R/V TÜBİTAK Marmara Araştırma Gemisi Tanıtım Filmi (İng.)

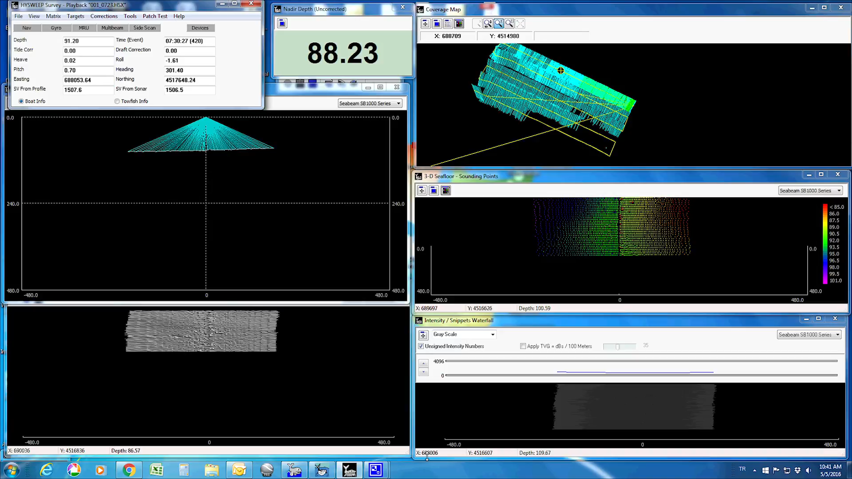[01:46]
Bathymetric maps up to 2,000 meters deep can be created with the multi-beam echo sounder,
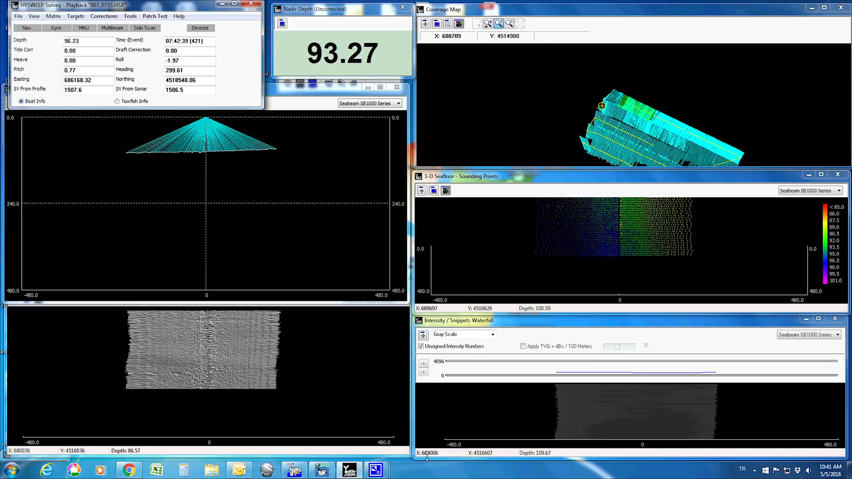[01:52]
and current profiling up to 400 meters deep can be acquired by the acoustic Doppler current profiler. The RV can travel for 10 days non-stop with a passenger capacity of 12 crew members and 11 researchers.